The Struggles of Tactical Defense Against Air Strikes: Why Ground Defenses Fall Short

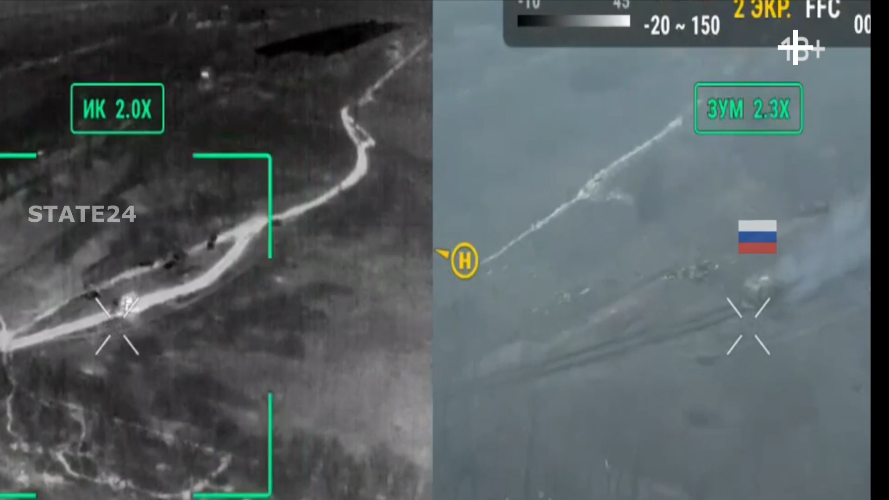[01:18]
Here we see a Russian vehicle. It looks like a transport vehicle carrying Russian troops. In a moment, it will face a kamikaze drone.
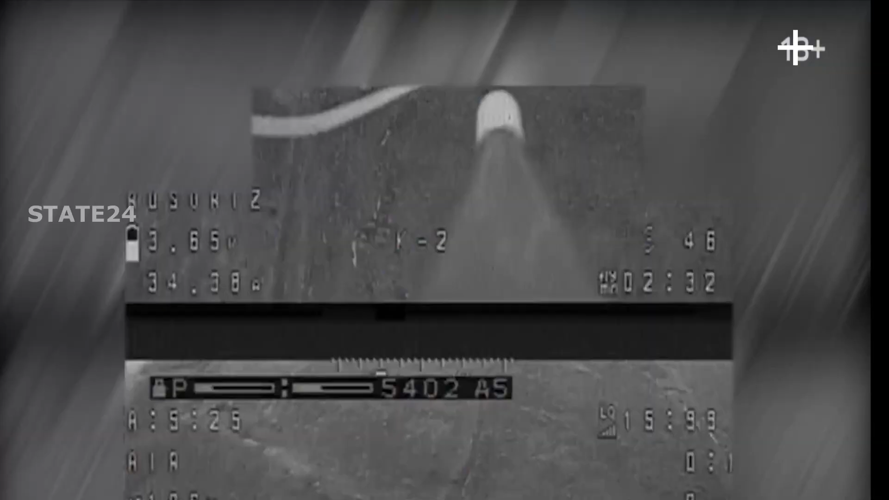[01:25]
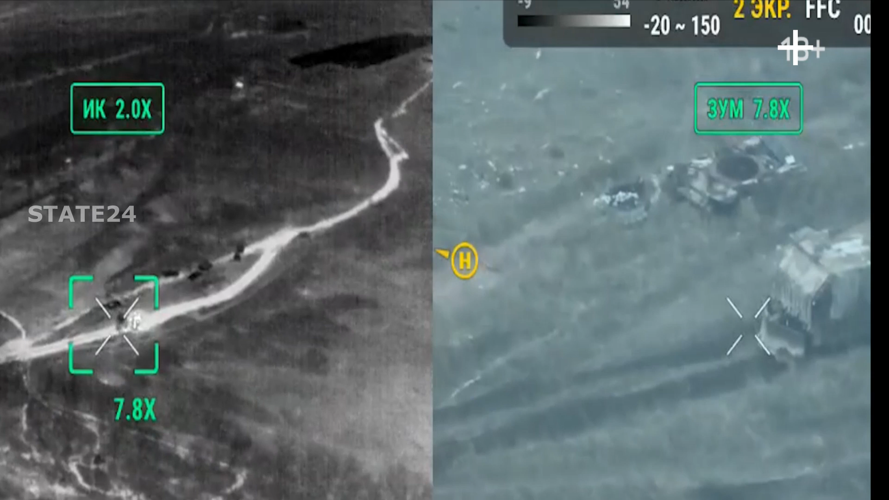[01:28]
As the footage becomes clearer, it turns out that this vehicle is actually a camouflaged tank. The inevitable end is coming.
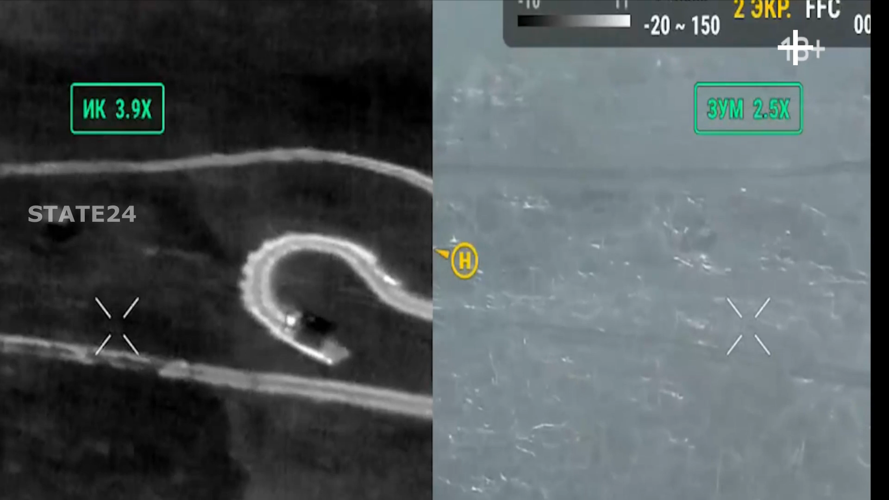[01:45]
Once again, a lone Russian tank trying to camouflage itself in a strange way.
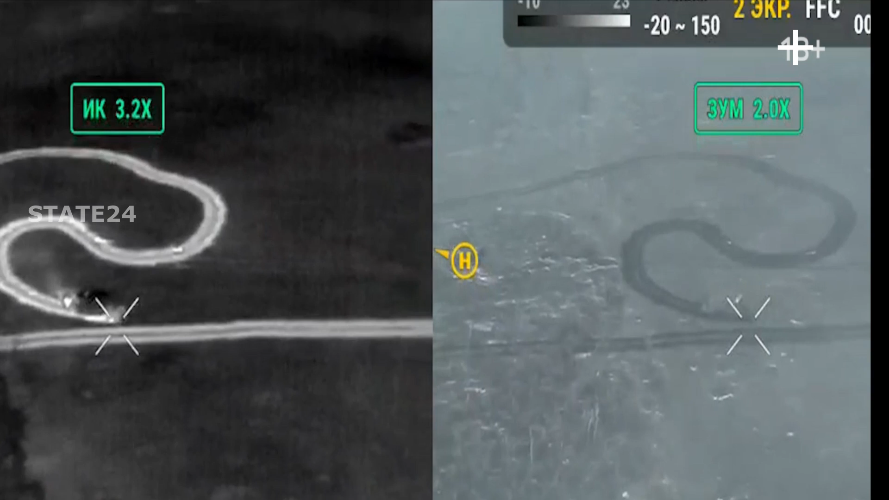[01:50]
Looking at its movement direction, it seems that the crew inside has no idea what they are doing.
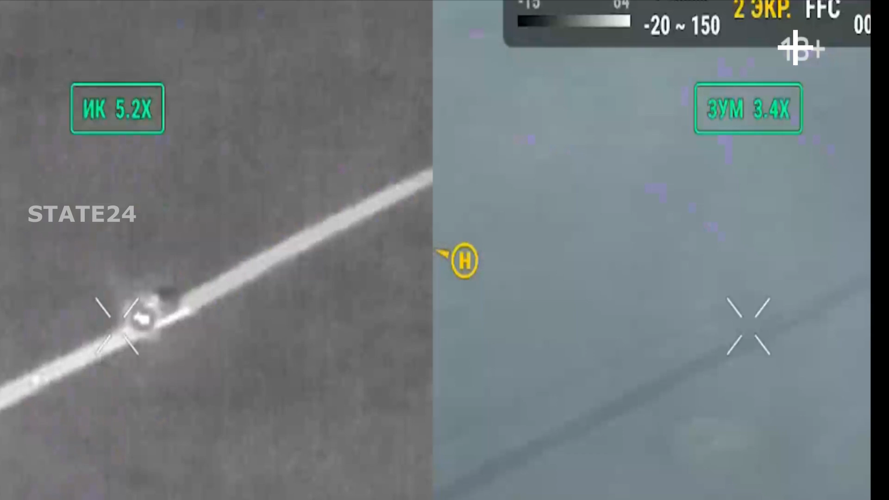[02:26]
Once again, the same tactic is used.
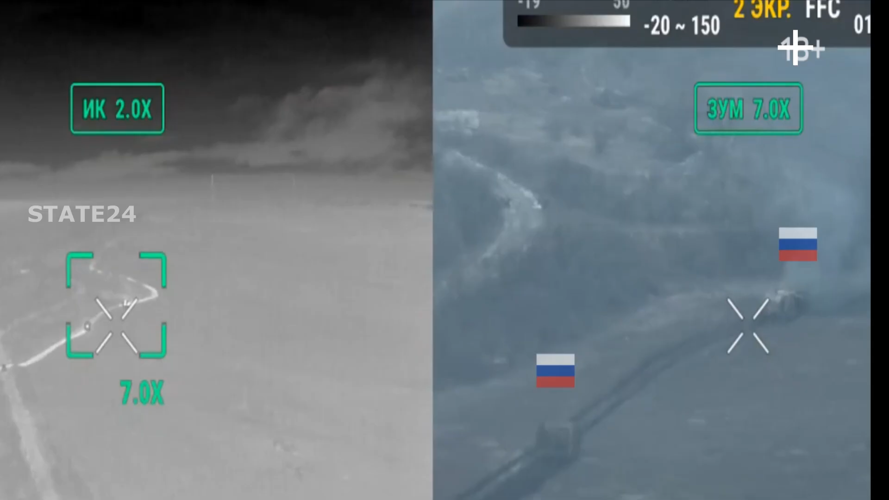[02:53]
There are two Russian vehicles in the footage. Once again, they are moving through open terrain, completely defenseless.
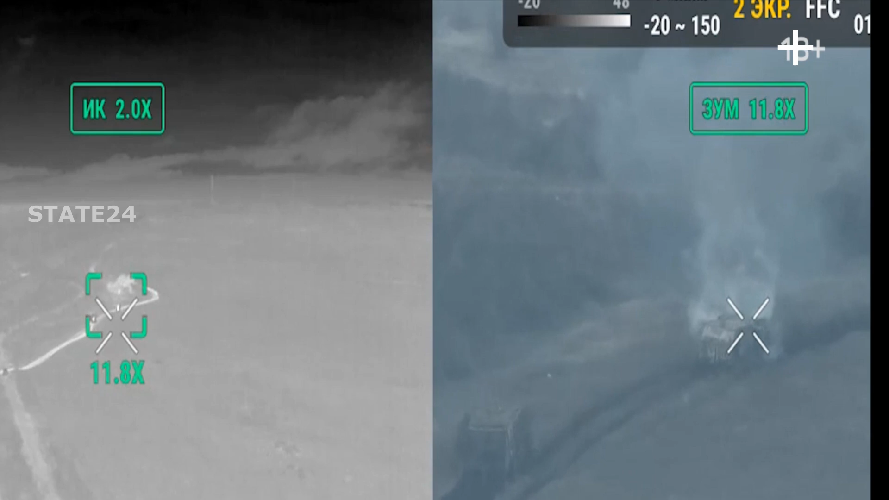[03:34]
and their maneuverability allows them to make attacks from very close range, which drastically reduces the chances of defense.
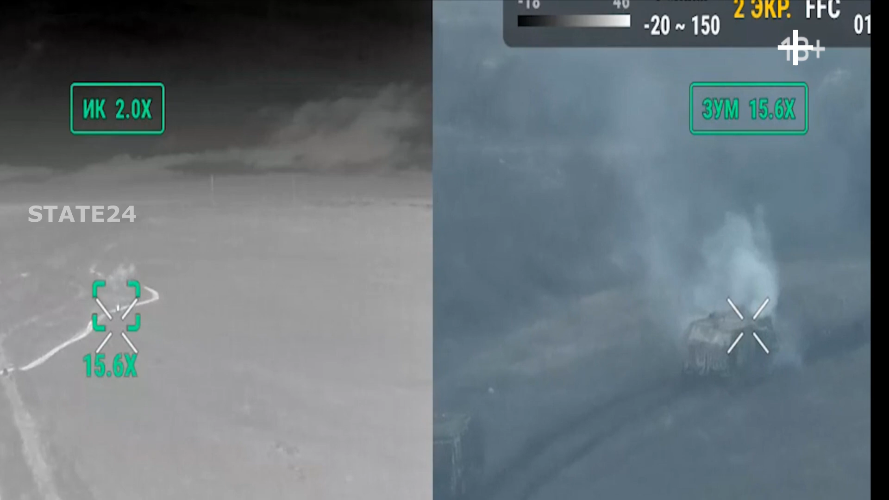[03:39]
It's not just the mobility of the vehicles that is eliminated. Additionally, multiple attacks on the same target also result in the death of the soldiers inside.
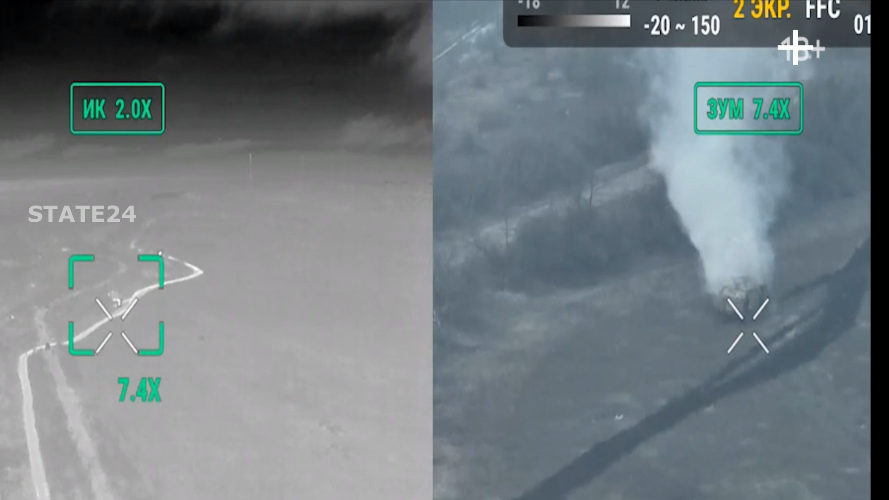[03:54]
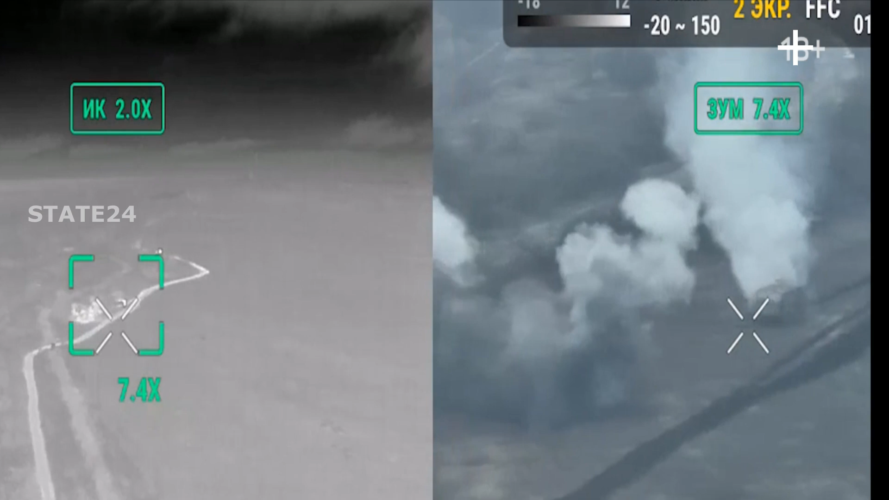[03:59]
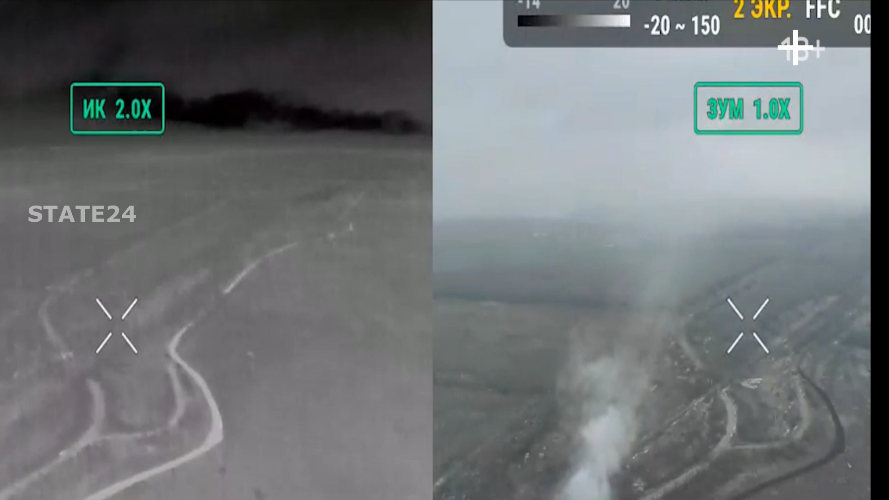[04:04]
The positions dug by Russian soldiers are discovered, and attacks are carried out on these underground shelters.
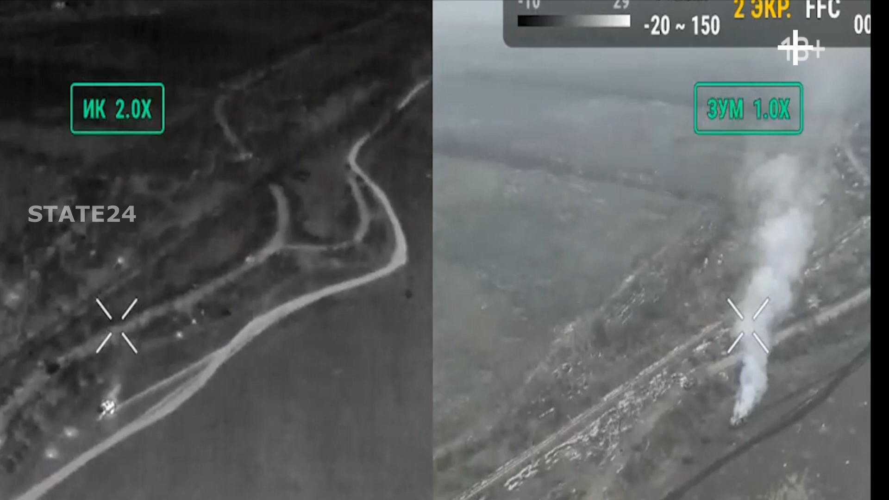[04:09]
Although they have camouflaged these hiding spots well, they have no defensive power.
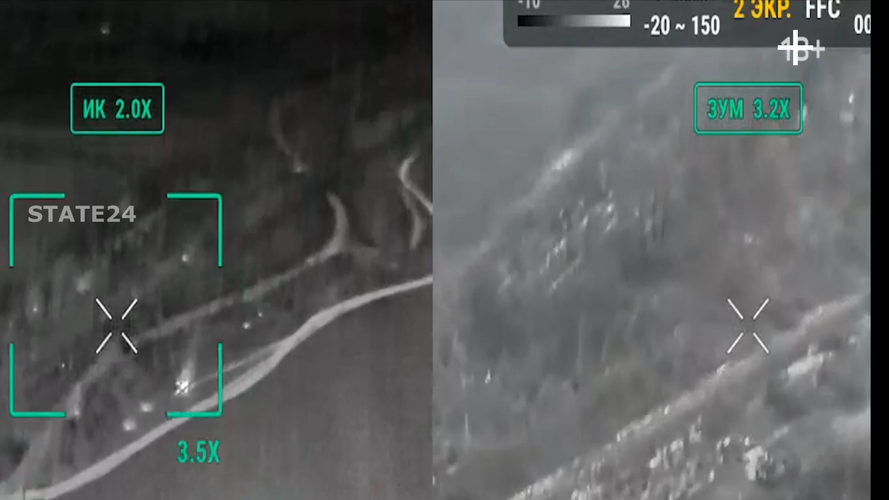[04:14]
Any kamikaze drone can completely destroy these weak shelters.